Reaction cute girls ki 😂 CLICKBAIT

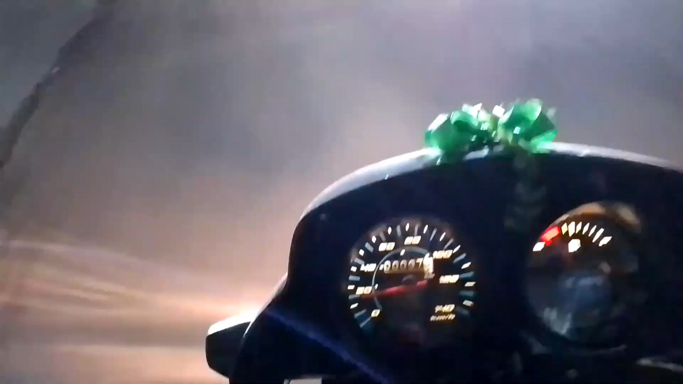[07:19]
गाड़ी में 97 किलोमेटर हो चुगा है उची टेर में 100 किलोमेटर हो जाएगा